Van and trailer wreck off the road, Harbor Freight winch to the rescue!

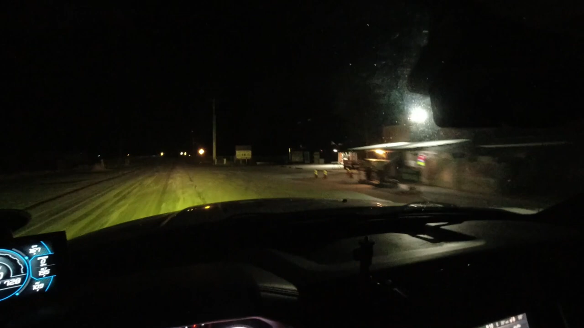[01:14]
And now we are leaving the town of Alfalfa. That was it. All right, it's not snowing, but it has snowed. So, you can see there's only one packed down path in the middle because they haven't plowed yet.
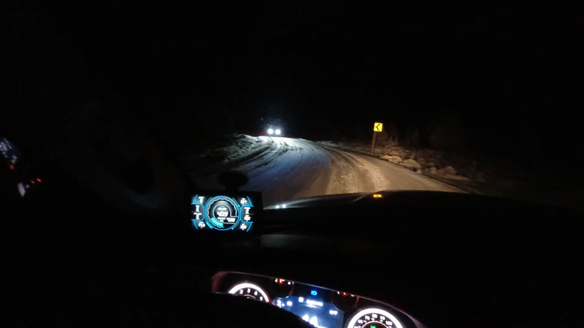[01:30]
So, when another car comes, you've got to get out on the powder on the outside. Freak past each other. And then you each get back into that center spot that's packed down until the plows get out here. Okay, everything's supposed to be here at this stop sign. There's lights that way.
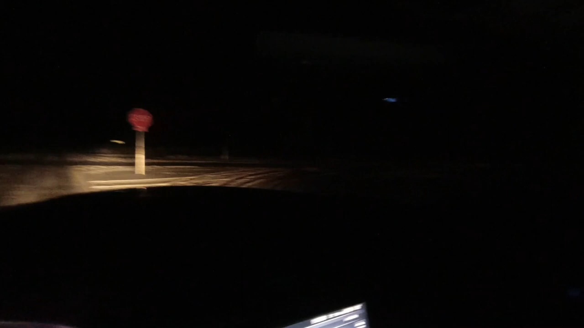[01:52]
There's lights. This looks like a van. Let's go see.